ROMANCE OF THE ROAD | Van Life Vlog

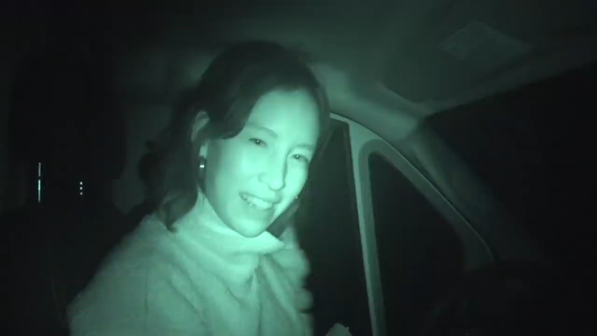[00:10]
Yeah, but can it see out here? Probably without the windows if you walk around.